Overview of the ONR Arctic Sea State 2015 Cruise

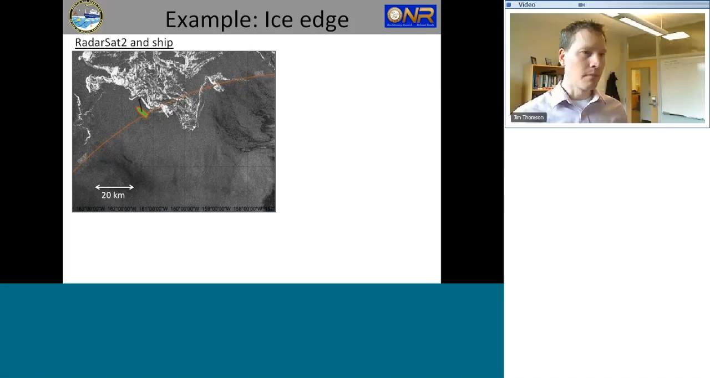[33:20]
shipboard radar which allows us to see waves and ice so now my overlay going on the bottom right here which captures the black box that also overlays is one image from the ship's radar so the center of this image is always the ship itself the bright pixels on the right-hand side that have an oblique edge to them that is the ice as seen by the radar the scales four kilometers on a side and it lets you see where you are relative to the ice this looks like a nice straight ice
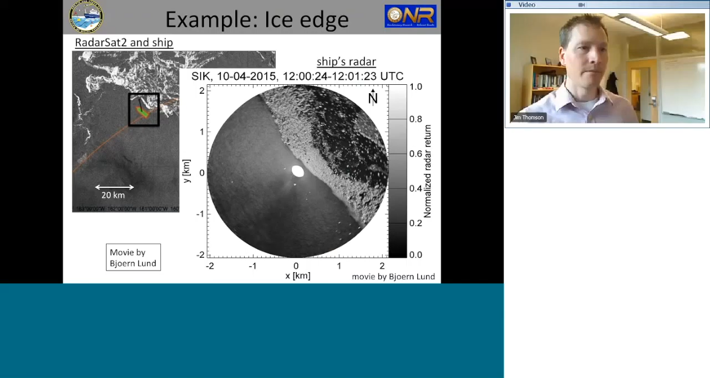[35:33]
in that ice pack to the fluxes you're measuring you really need to know exactly where you are relative to everything and the ship's radar has been key for doing that so I'll play that one more time now just to let you see the dramatic evolution that happens that ice edge as we go through and how we're able to place buoys in different places and remember anywhere the ship is where we're also getting this flux data what are the heat fluxes what are the momentum fluxes so I know we probably many of you have appointments at the end of the hour I'm going to make sure that I wrap this up in time and can take a few questions so I'll close out that
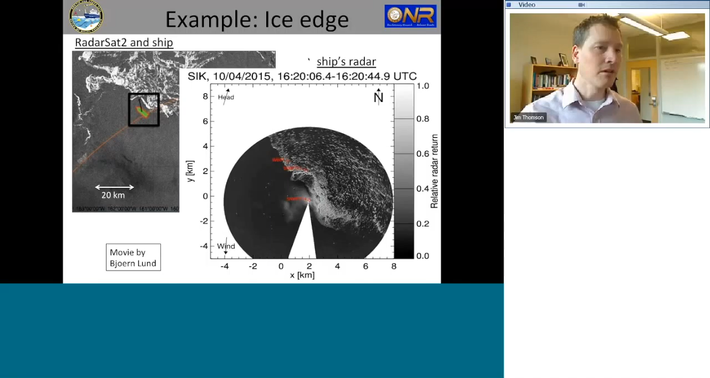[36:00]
video and show you one more video which is a different case that we did which was the case with us where I showed you the big red contours in the